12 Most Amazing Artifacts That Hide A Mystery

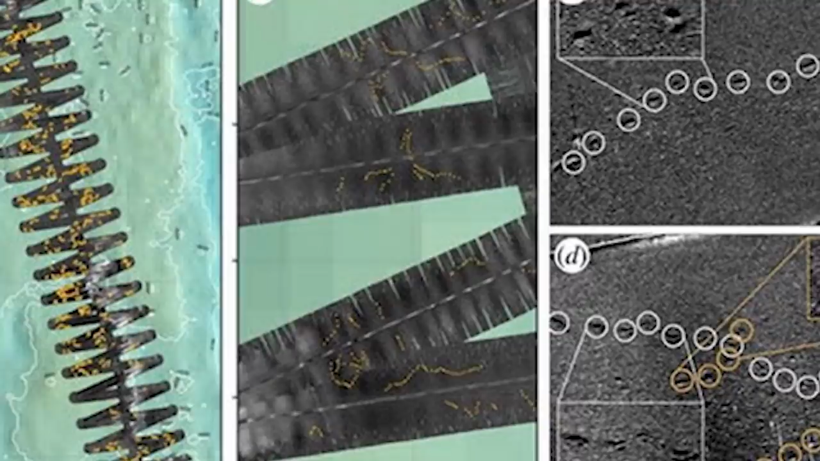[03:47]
The imprints are over a foot deep and over six feet long, which is far too big and heavy for a fish or undersea creature.